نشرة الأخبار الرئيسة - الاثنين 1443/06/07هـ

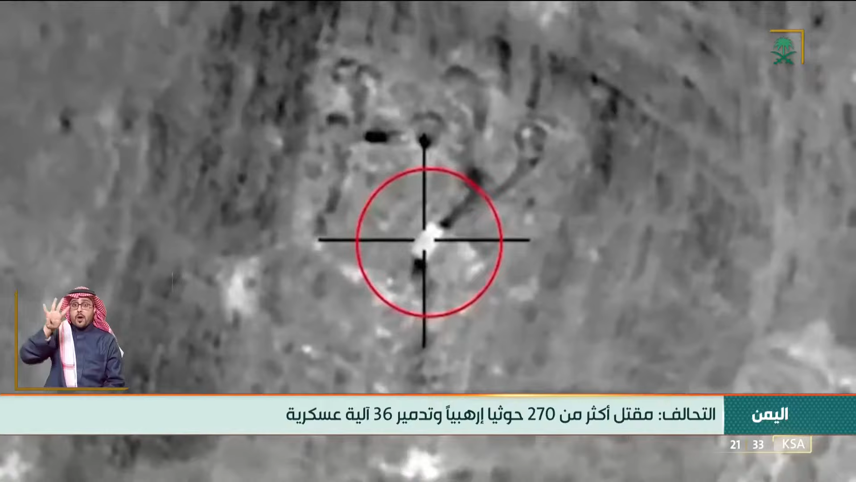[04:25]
ضد الميليشيا في شبوى خلال الأربع والعشرين ساعة الماضية
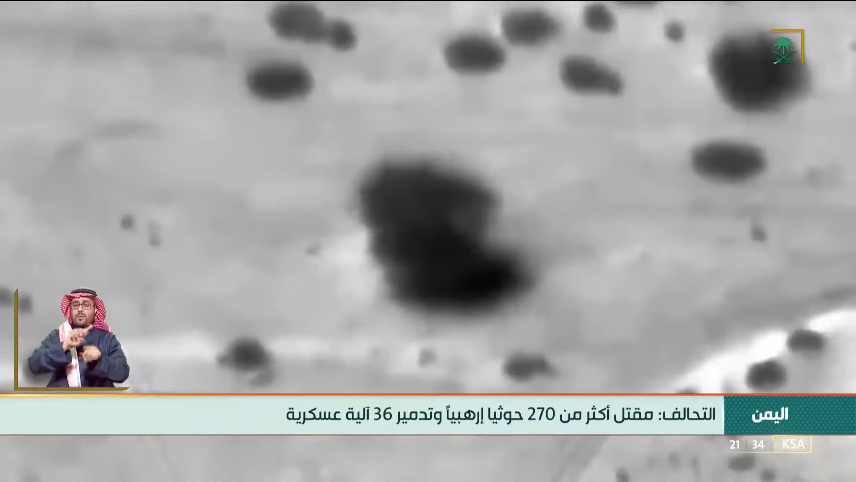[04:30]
ضيفة أن الاستهداف دمر 29 آلية عسكرية ومقتل أكثر من 220 عنصرا إرهابيا